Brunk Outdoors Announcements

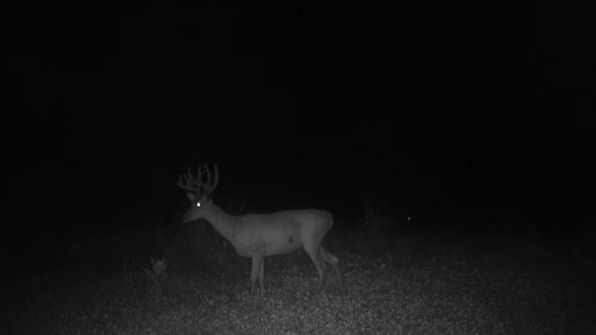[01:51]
had our he's like a three and a half year old deer he was a nice up-and-coming deer and actually the neighbors shot him so at this point we don't know exactly what's on our property in Missouri so we're just going to start the year off fresh and go from there we're going to do a lot of improvements to our property to make it more desirable for both bucks and doe family groups but we'll cover that later